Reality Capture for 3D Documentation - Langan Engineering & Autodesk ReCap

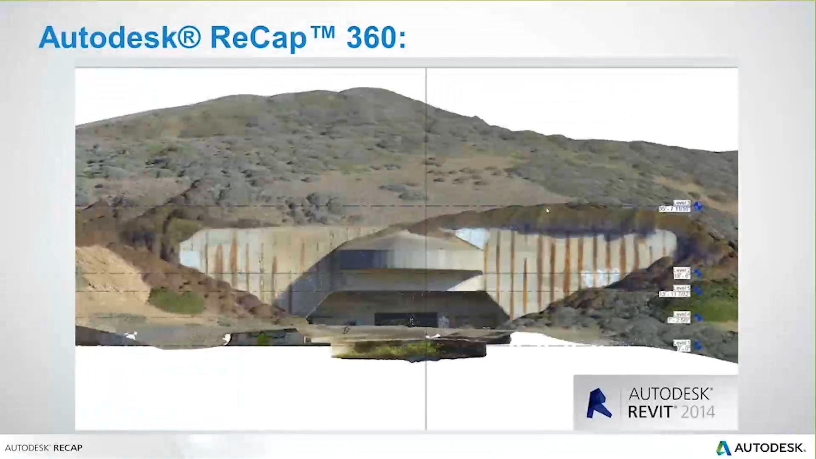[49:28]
But then you take that same content, just like you've seen in previous videos,
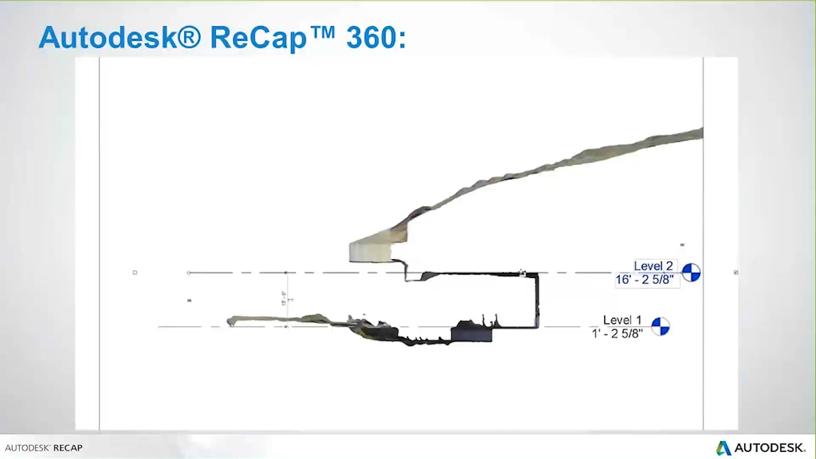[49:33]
you take that same content into a product here like Revit
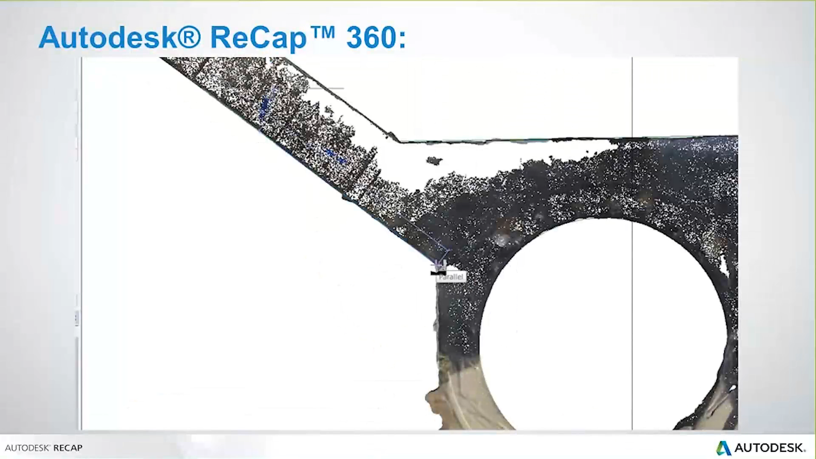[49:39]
where we start to lay out geometry inside of Revit. Maybe we cut cross sections, draw elevations.